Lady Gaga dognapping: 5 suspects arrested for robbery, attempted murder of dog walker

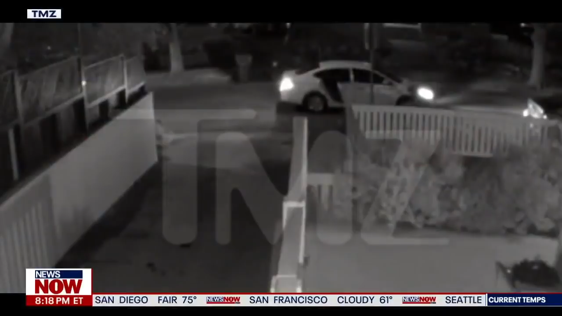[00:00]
Los Angeles. You might remember this video that was released by TMZ. Well, multiple people involved in the violent dog napping of Lady Gaga's French Bulldogs. You're seeing that dog napping and the shooting of her dog walker have been arrested. According to the Los Angeles Police Department, the five suspects are facing attempted murder and robbery charges. I want to bring in Fox 11's Haley Winslow to break this all down.